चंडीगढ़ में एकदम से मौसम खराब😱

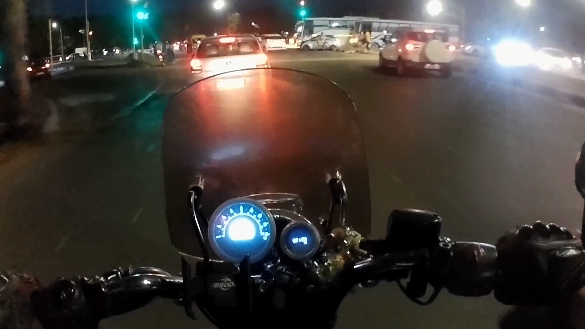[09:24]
कहीं जाने तो देखो इंडिकेटर देते ही नहीं है ना, तो उस वजह से बड़ी कंफ्यूजन होती है और कई बार बच जाते हैं लोग।
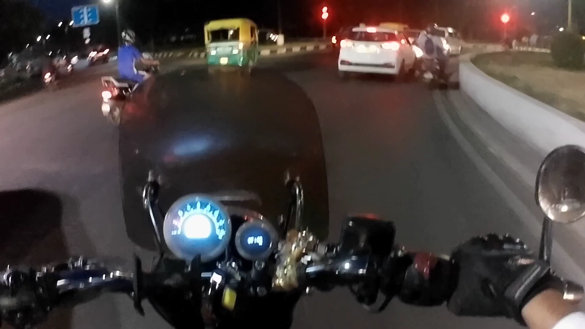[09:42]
तो चंडीगढ़ से मेरा अगर कोई भी वीडियो देख रहा है तो प्लीज़ आप कोशिश करा करो इंडिकेटर देने की। उससे क्या होगा, आप तो गाड़ी के अंदर बैठे हो, पर जो टू व्हीलर वाला है वो भी कम से कम बच जाएगा चोट खाने से, क्योंकि आपका पता ही नहीं चलता आप किस साइड को कब मुड़ जाओगे।